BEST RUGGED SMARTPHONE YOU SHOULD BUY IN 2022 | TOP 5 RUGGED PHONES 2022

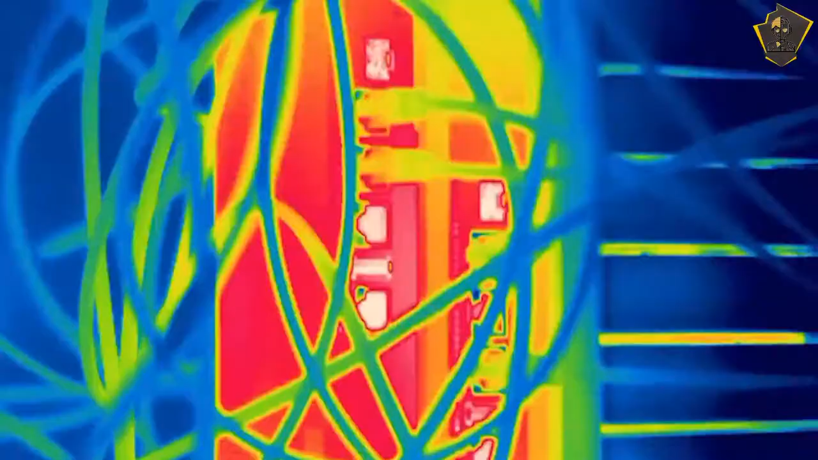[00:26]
the most advanced professional thermal imaging smartphone in the world.
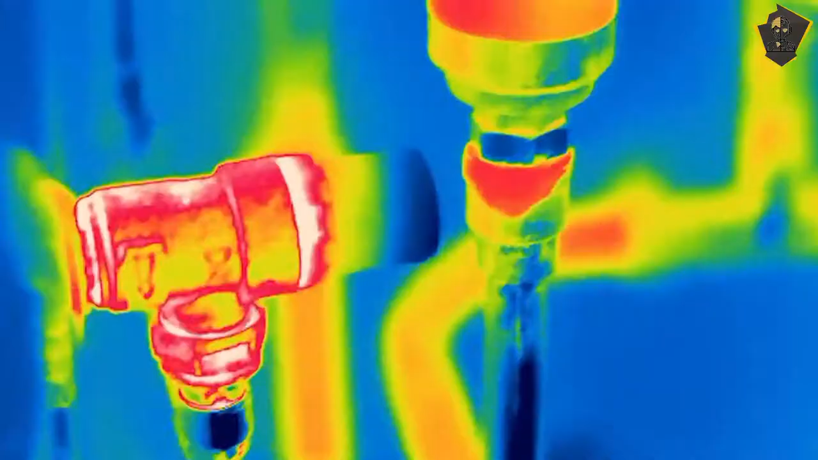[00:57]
The Cat S62 Pro, the ultimate work phone with next-gen thermal.